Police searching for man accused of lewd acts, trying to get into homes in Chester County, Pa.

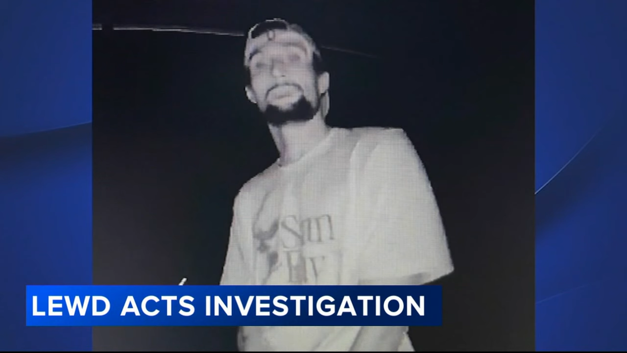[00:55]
Their cameras activated his actions, both brazen and disturbing. Some point in one of the videos, he is observed exposing himself. Neighbors have their eyes peeled.
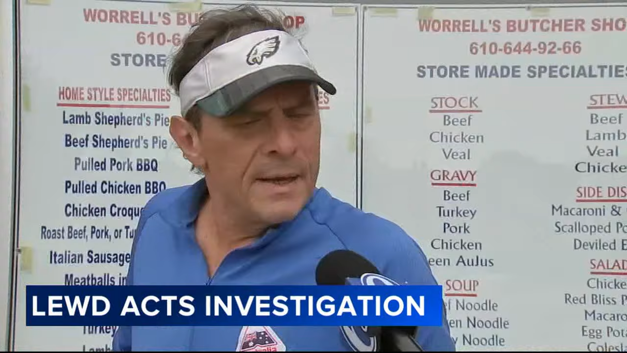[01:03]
Yeah, I can keep an eye out. I ride around Malvern Paoli every day. Some recognizable details, tattoos on both arms,
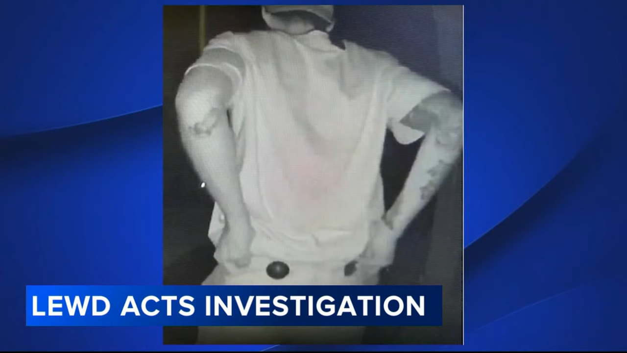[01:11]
a full sleeve on his right and the clothing with security tags still on them. Investigators are trying to use facial recognition to identify him. They're also asking for the public's help.